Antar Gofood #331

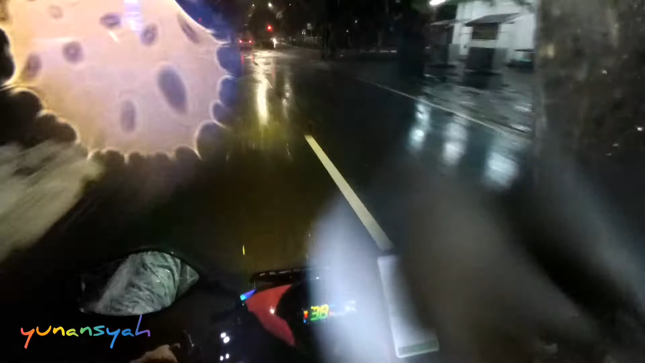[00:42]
Waduh, kalau hujannya begini terus bisa banjir nih. Semoga aman lah ya.
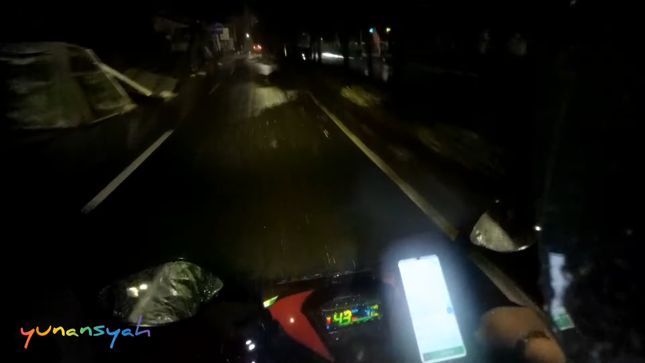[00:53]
Tadi itu di Nawi Raya aja udah sebagian ada genang tuh. Kelewatan tanah gede. Sudah menggenang.
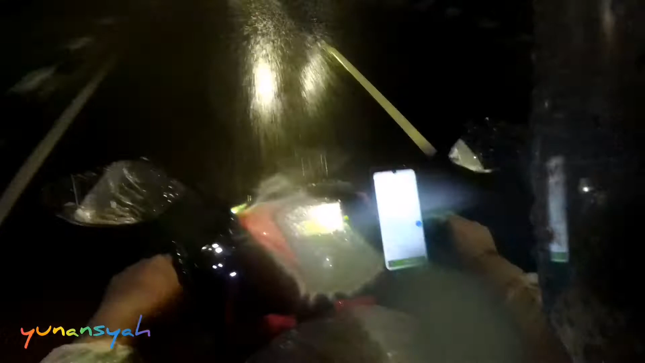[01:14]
Oke, pagi-pagi sepertinya pesan untuk sarapan. Sambil setan.
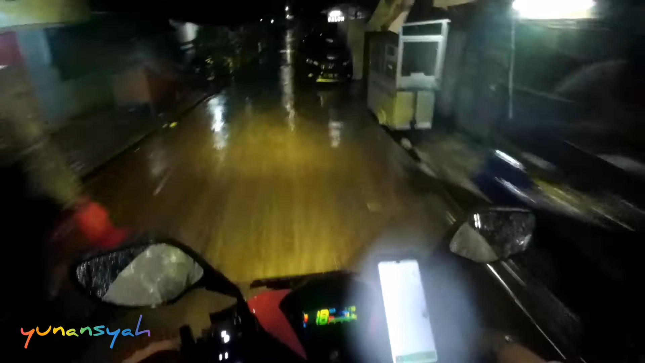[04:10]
Udah biasa. Oh, ini ada di depan.